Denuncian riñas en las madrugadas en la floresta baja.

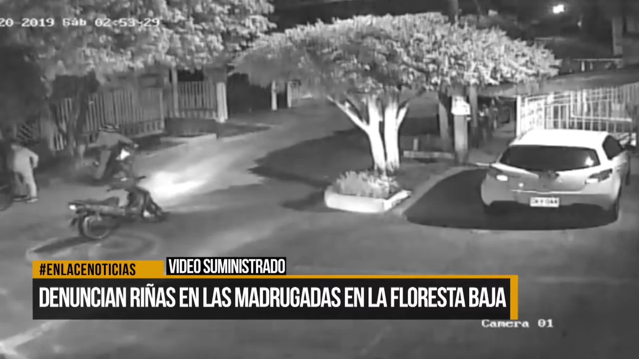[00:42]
se lo intercepta a un tipo en otra moto, quien le pega por detrás. El chico le pregunta por qué se golpea la moto y el tipo no responde. Una situación que parece ser recurrente durante las madrugadas, sobre todo los fines de semana.